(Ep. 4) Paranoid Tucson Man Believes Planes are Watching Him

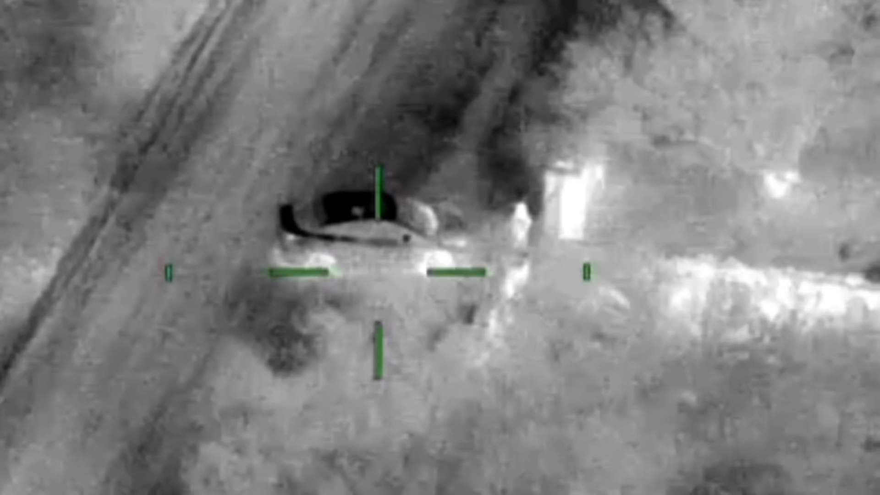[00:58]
He's opening the gate right now.
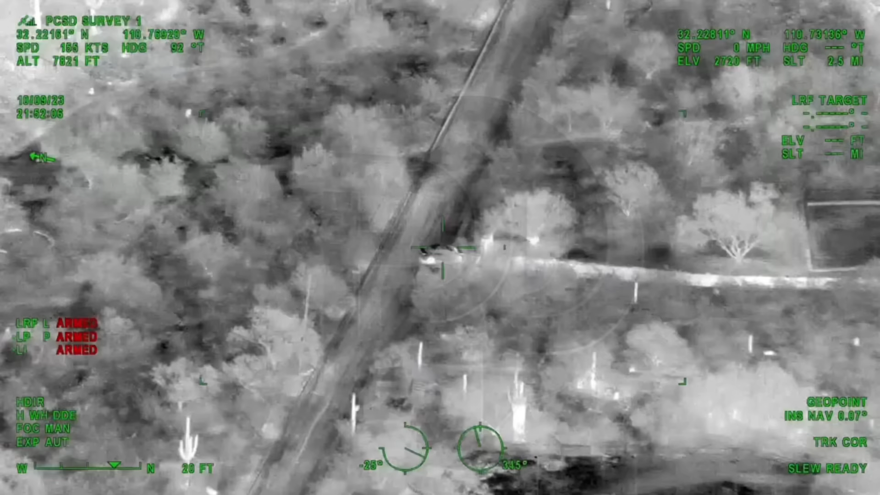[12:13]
And Survey 1, I think we're going to have Gold's Prius at the front gate to his house.
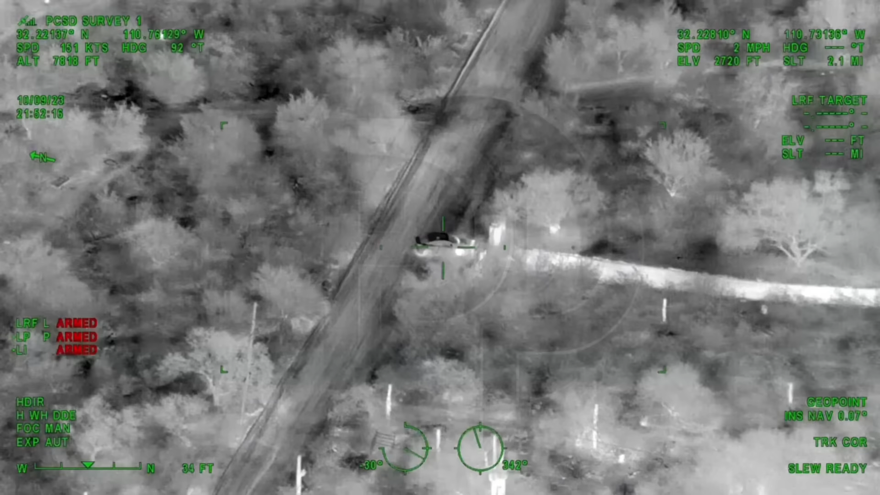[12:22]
He's opening the gate right now.
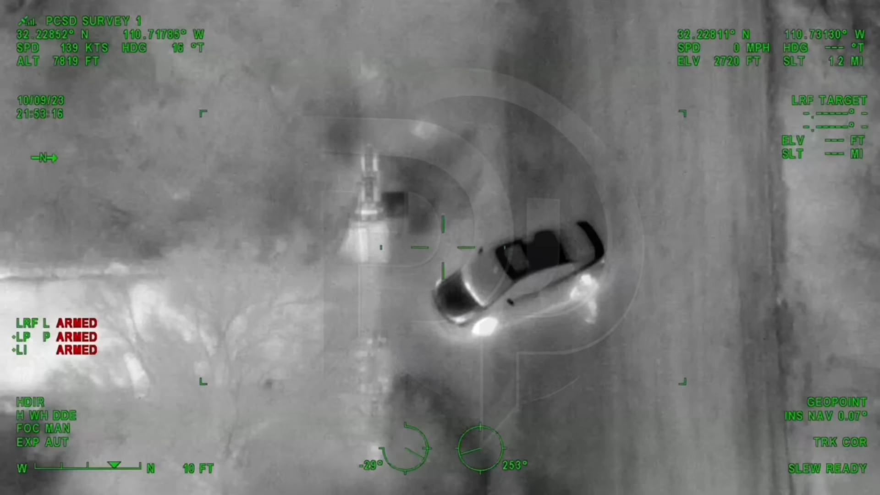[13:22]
Looks like he might be on the phone.
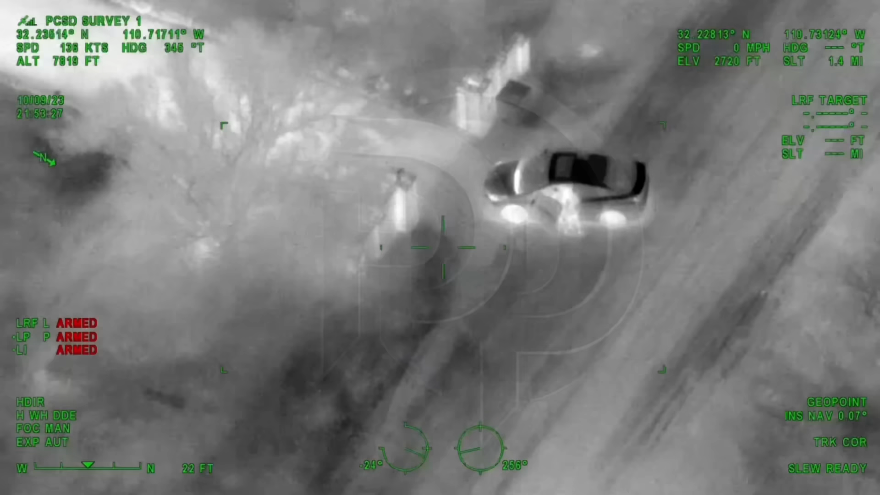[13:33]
And Survey 1, he's back in the driver's seat.
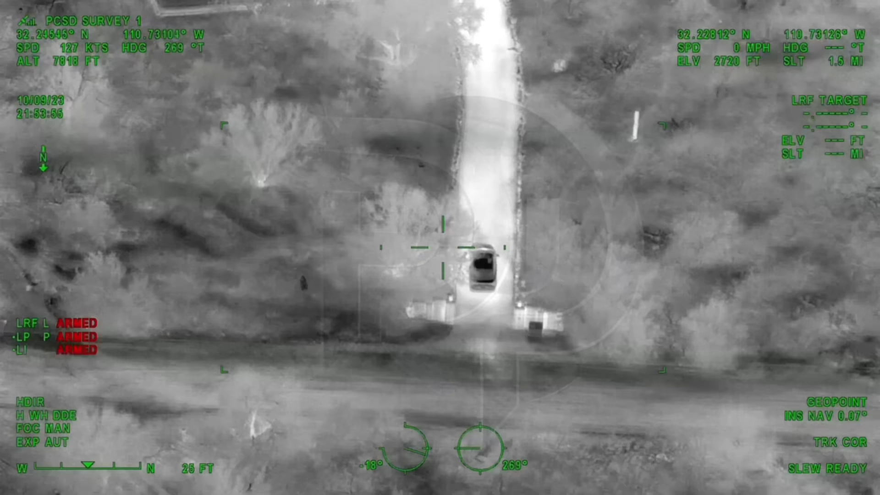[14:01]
210, turn American 807, you're 5 miles from Austin, maintain 6,000 to establish code approach. And he's in his driveway now and closing the gate behind him.
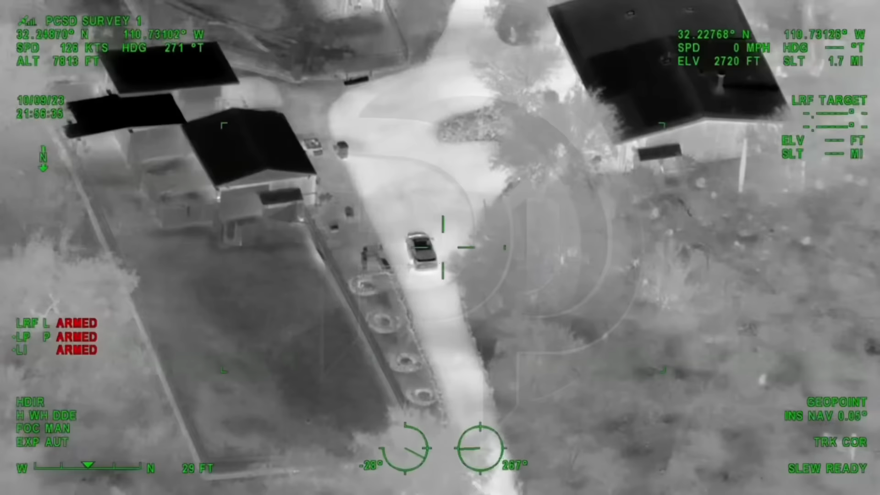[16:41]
10-4. He still has the vehicle lights on, so when you guys get to the gate, you'll probably see his tail lights. Ten four. And did he close the gate? 10-4.
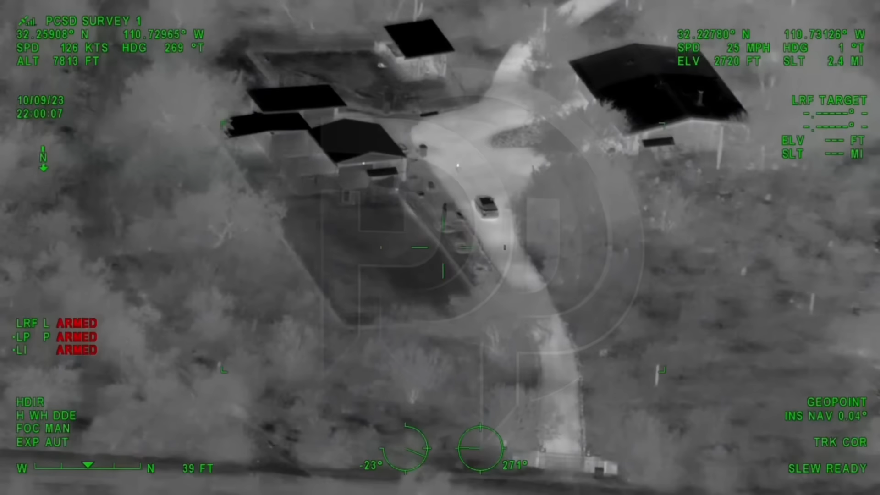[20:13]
Oxford 4756. It's like they're driving down the street towards it now. Alright.
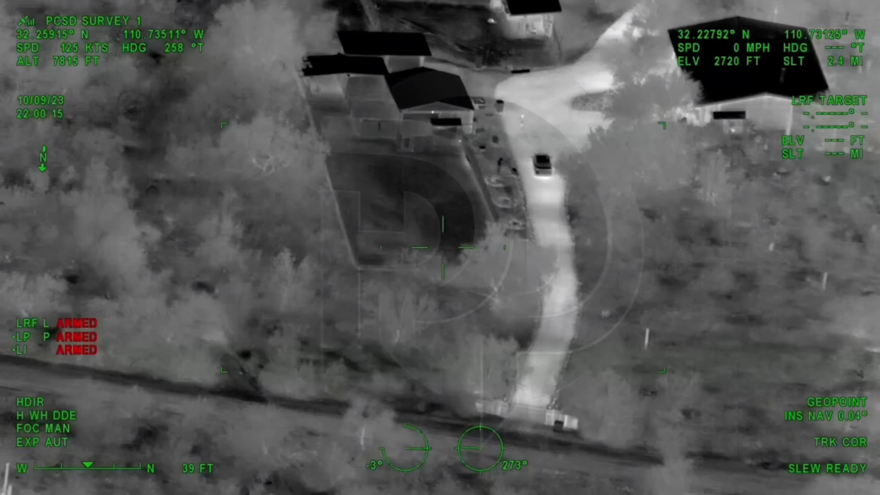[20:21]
Tucson, Oxford, 4756. Our top altitude is going to actually be 6,000.
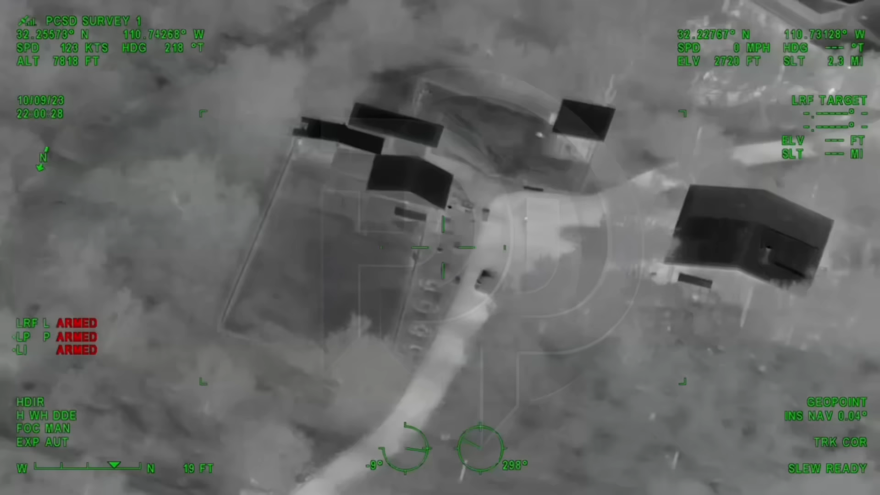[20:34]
stand, Survey 1.
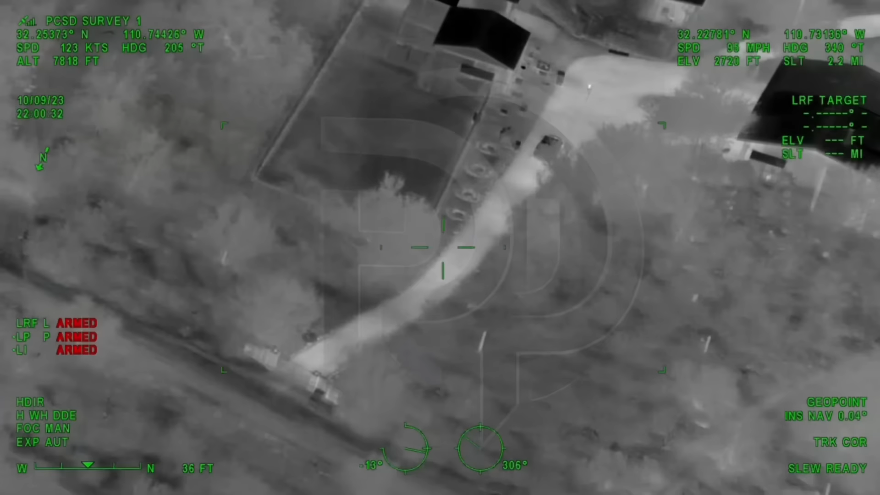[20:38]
He's out of the vehicle, but the lights are still on. He's kind of just standing in the headlights.
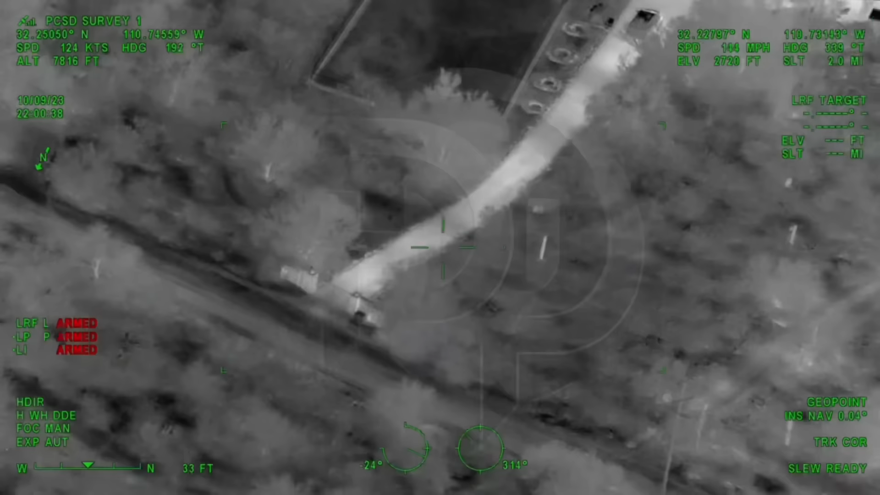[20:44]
Roger. Temple. Now he's getting back in the driver's seat, it looks like.
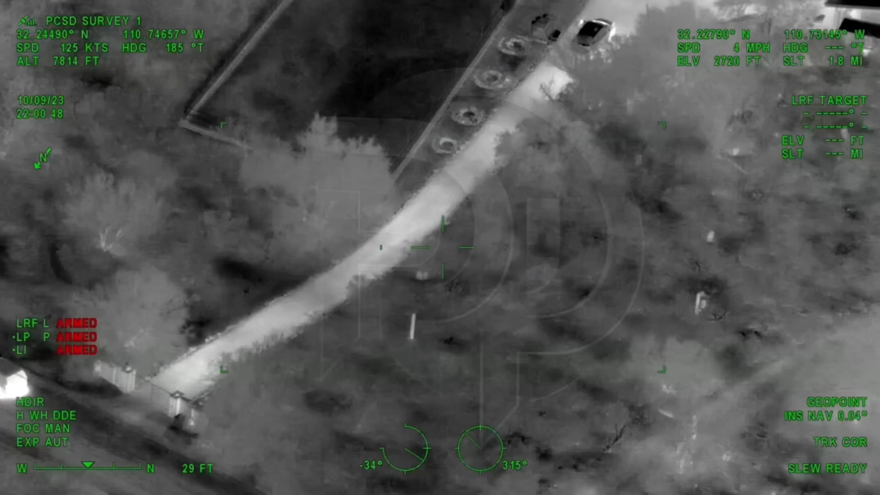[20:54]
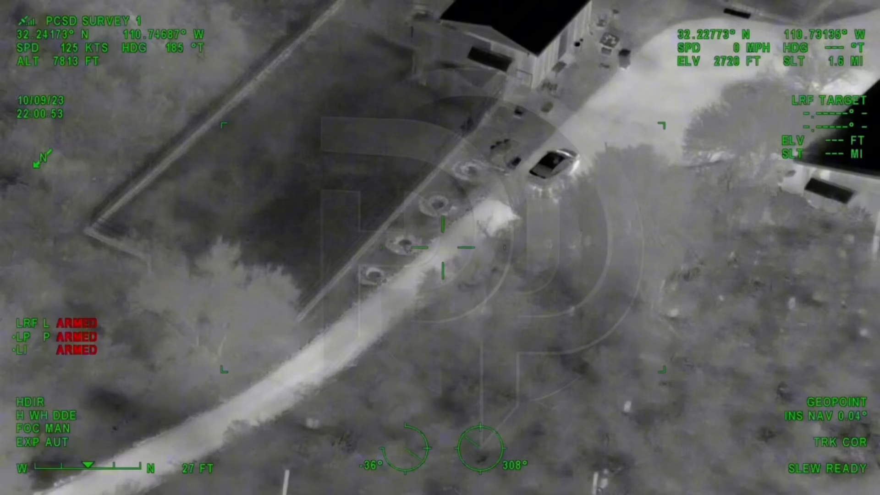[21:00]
So 14, 1023. 19143. And he's pulling the vehicle all the way up to the main house now. They would about 3. Tucson approach
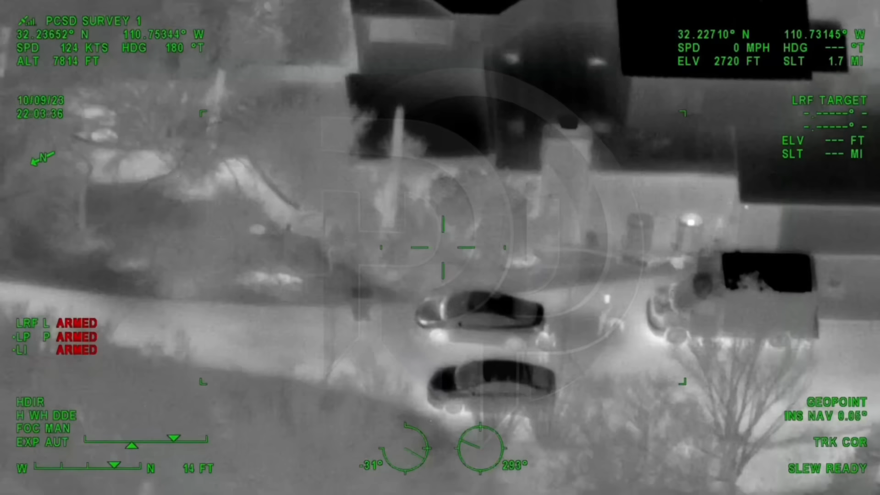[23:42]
And Survey 1, it looks like his wife is home. They're both out in the driveway now. Alright, 10-4.
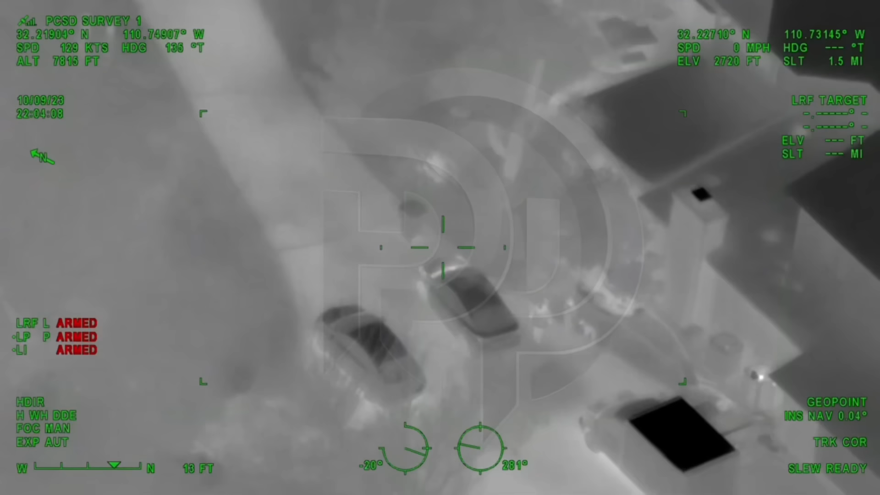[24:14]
Are they going inside? Not at the moment. They're just out by the car talking.
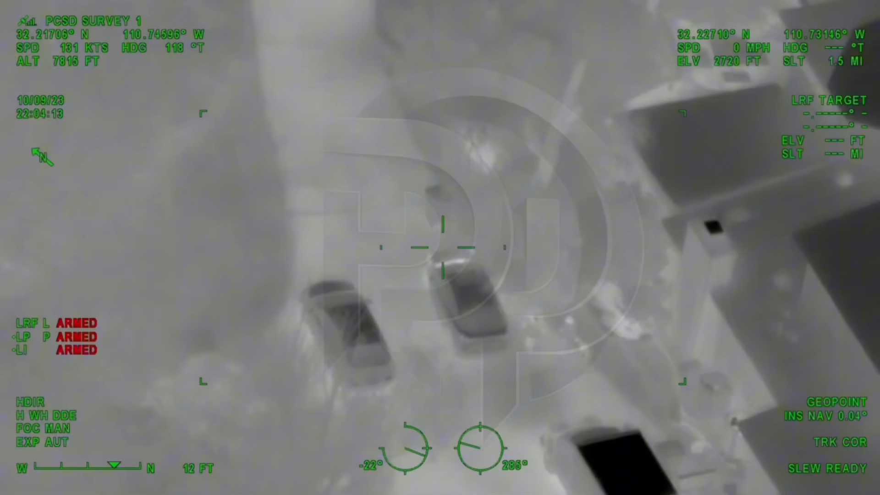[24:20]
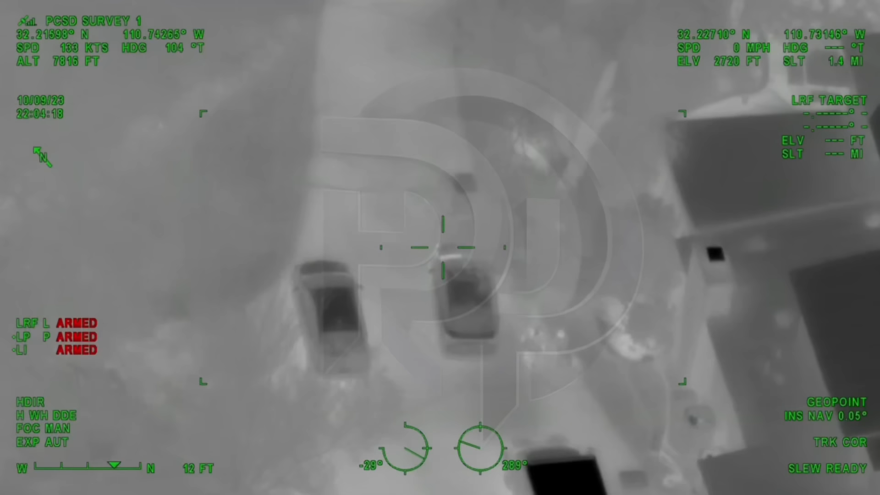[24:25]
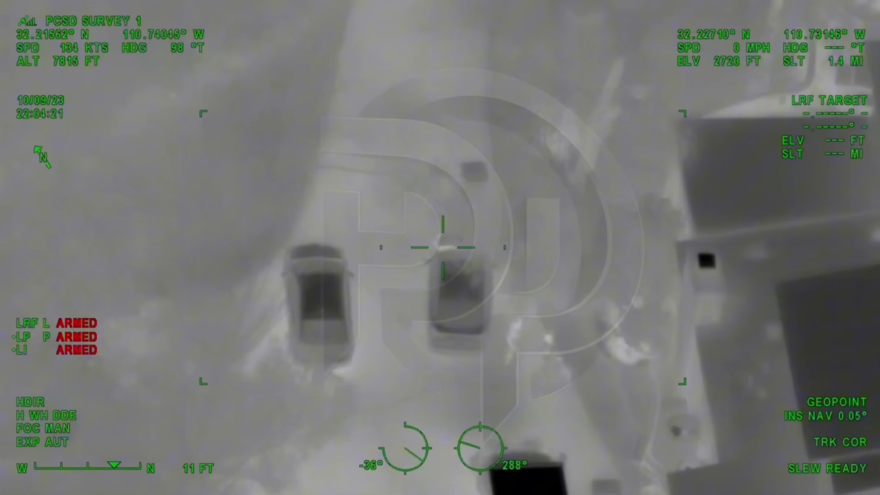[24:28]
They keep looking out towards you guys, though.